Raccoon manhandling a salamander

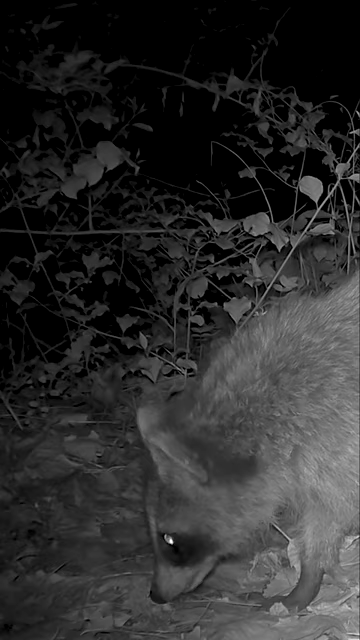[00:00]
A raccoon out on its nightly patrol before catching a large salamander, likely a spotted salamander. Then unceremoniously rolling the amphibian between